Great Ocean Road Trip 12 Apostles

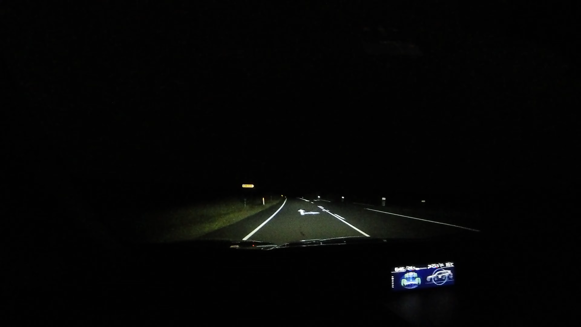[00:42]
get a good spot so we'll let you know how that goes just to give you an idea we have about a 20 minute drive ahead of us and this is the drive it is literally peach black we only have the lights off of our car and there's signs everywhere that say kangaroos and being from australia ourselves and living in a kangaroo prone area we know that this is the time of day that they like to jump out so we've got to take it pretty easy as well so it'll probably take a bit longer than 20 minutes but if you're going to get up early for sunrise to do things like this just be prepared this is what you're going to be looking at